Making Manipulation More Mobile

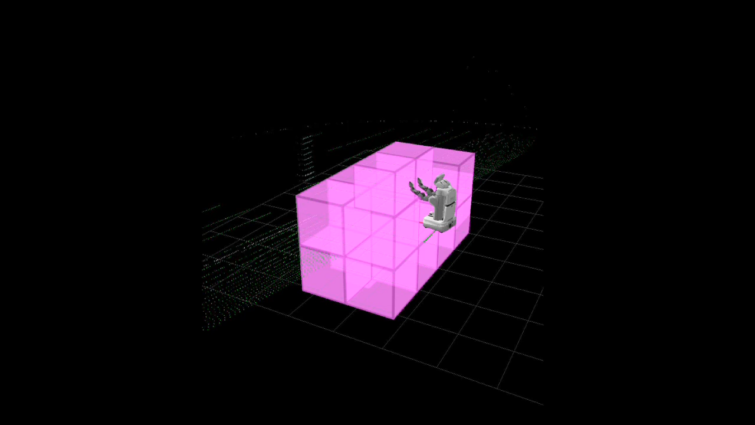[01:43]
This allows us to differentiate between unknown, occupied, and free space, and to merge large areas of uniform status in order to reduce memory usage.
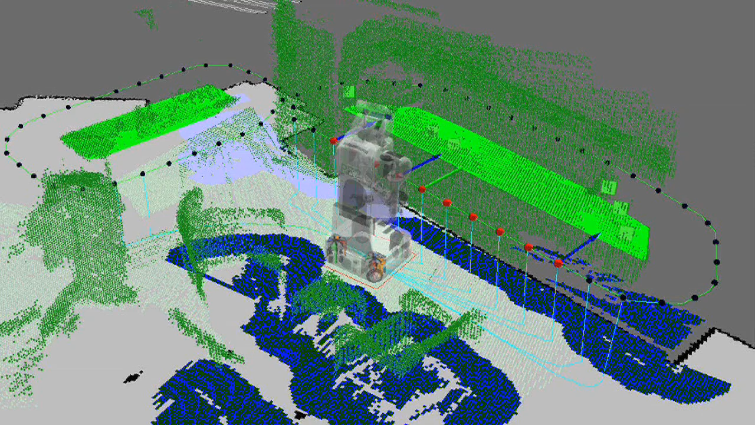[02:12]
The volume above each table is then processed to find objects. Finally, good pick-up and put-down poses are chosen based on metrics such as average distance from objects.